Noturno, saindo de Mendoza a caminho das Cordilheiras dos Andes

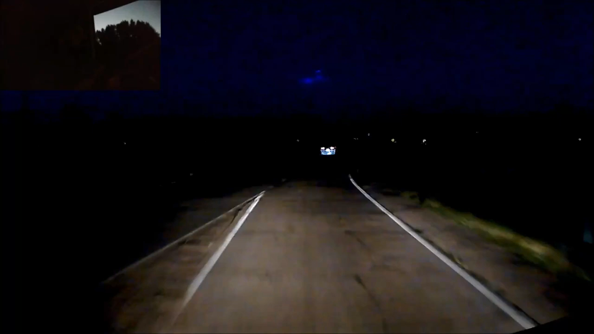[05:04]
E aí... Agora vamos lá. Aqui é a Ruta 7, então. Ali é uma saída ali de Mendoza. A gente vem pela 7, sai naquela rodovia ali que eu... Não lembro a numeração dela agora. 40, 140, uma coisa assim. Não lembro agora. Eu vou mentir para vocês.